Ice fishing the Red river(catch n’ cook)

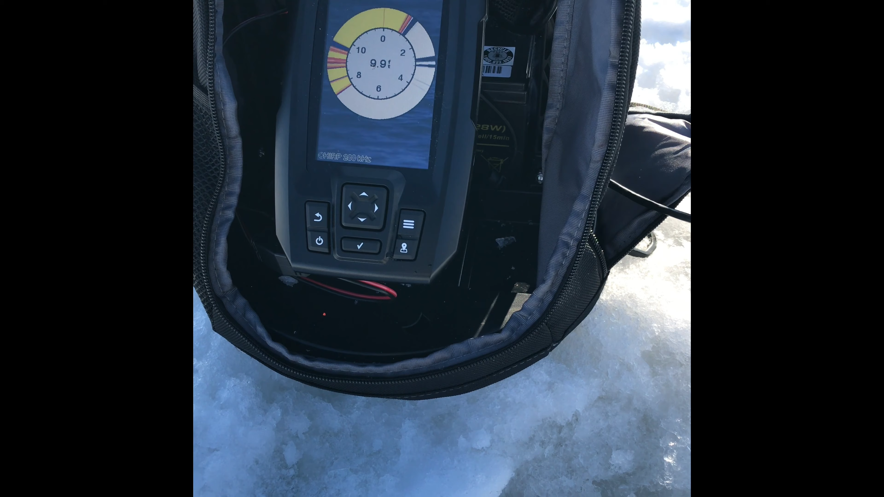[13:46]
See, there's my lure. That top one, it's my lure.
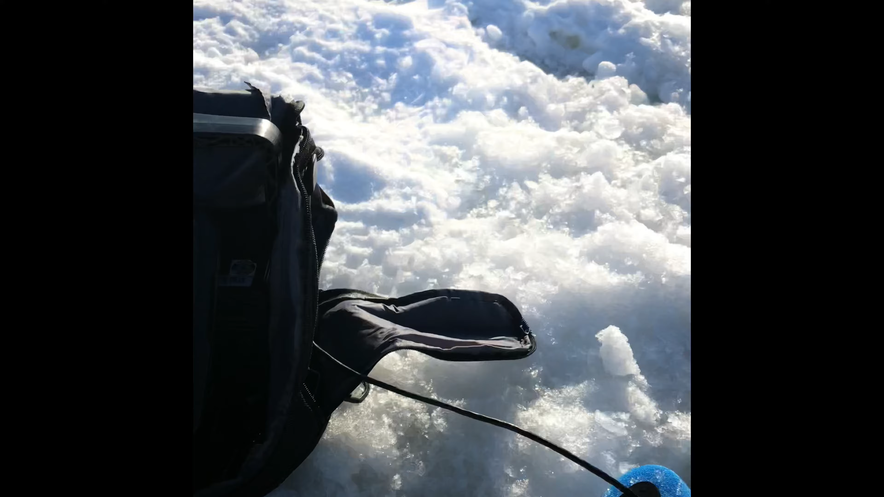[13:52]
As I pull up, you can see my lure falling.
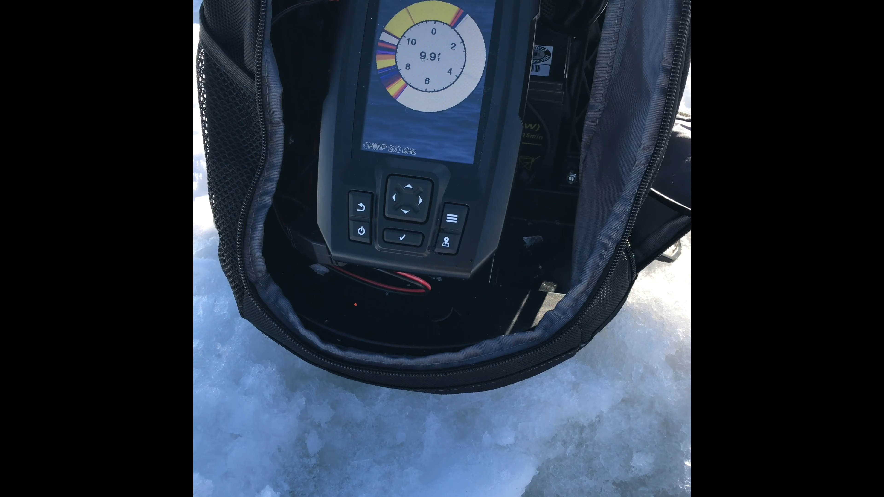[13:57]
There's something right underneath there. I'm gonna let it back down in front of him.
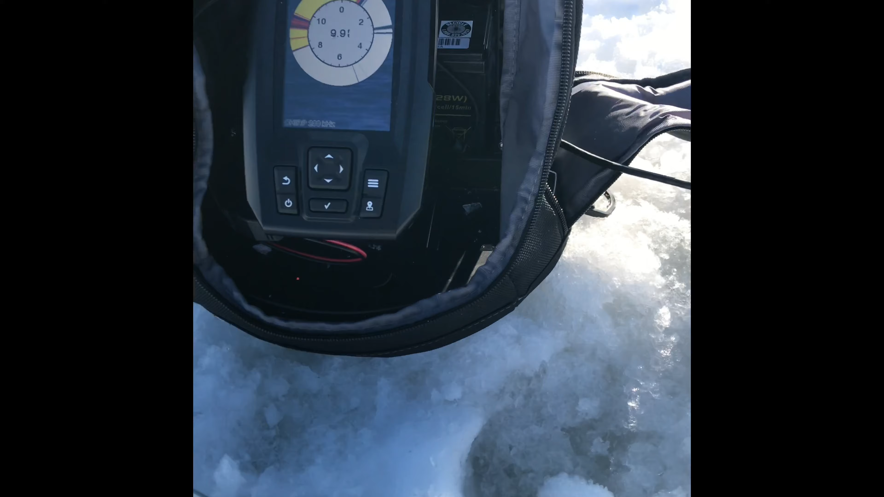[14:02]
There's definitely fish there.
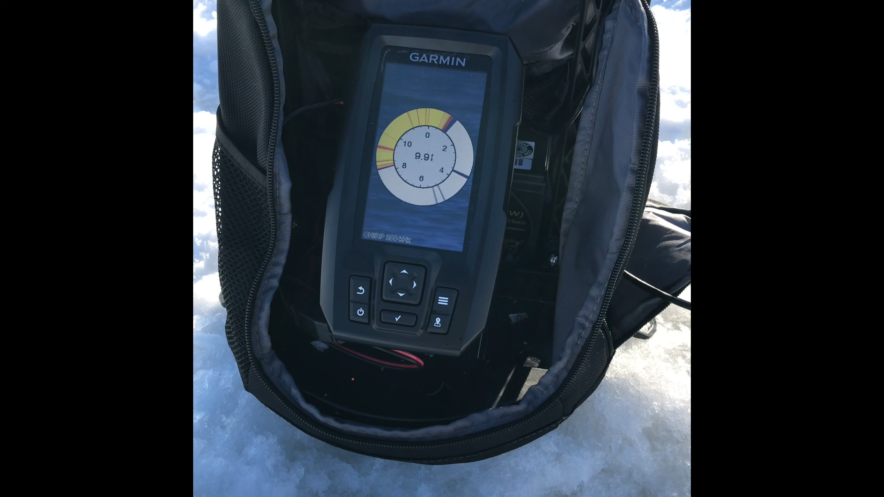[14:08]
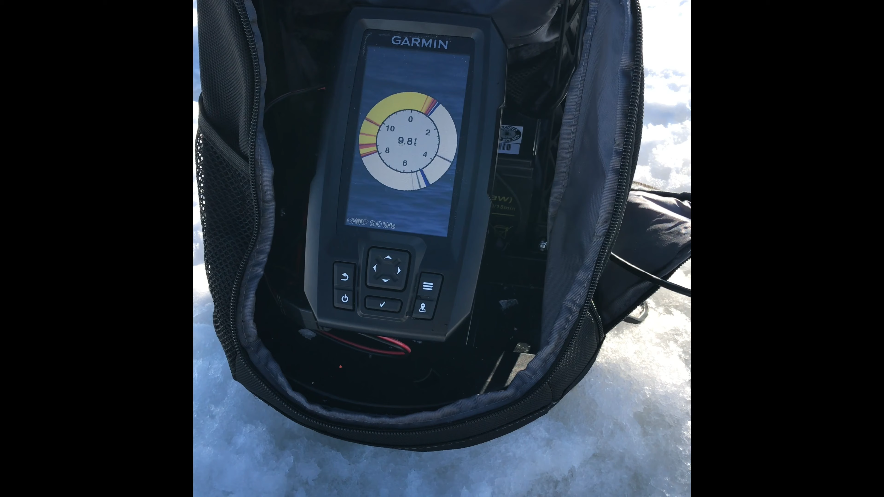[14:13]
They're just not wanting it. I don't know if they're little saugers or something's got a bite.
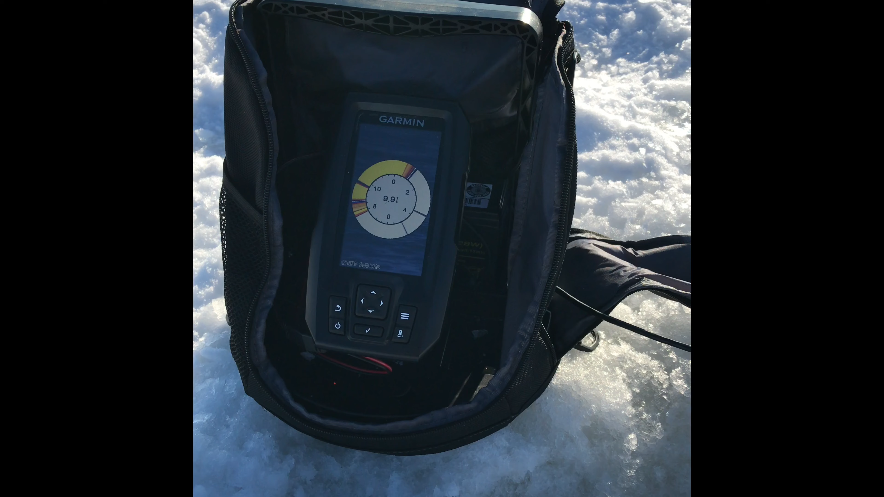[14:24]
They're all over this thing. Wonder why they're not biting. That's weird. It's a live minnow and a jig. And a white jig.